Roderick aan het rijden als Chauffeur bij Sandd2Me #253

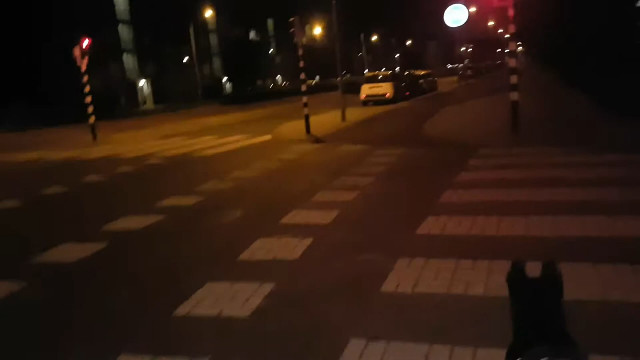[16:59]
Alles staat op rood, weet je? Alleen dat hier rood, dit is aan het rinkelen. Dat is leuk.